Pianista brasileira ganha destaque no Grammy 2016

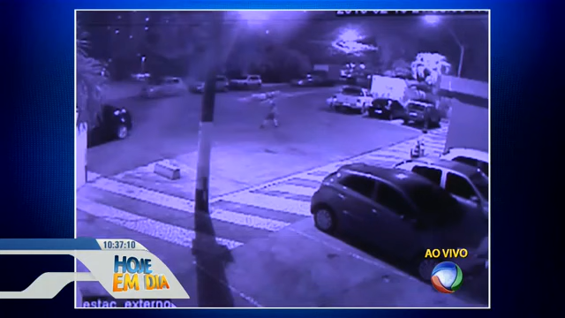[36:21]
Esse de bermuda é o cantor sertanejo Diego Maia. Ele sai de casa e vai ao encontro do empresário. De repente dá pra ver o cantor voltando e discutindo com alguém.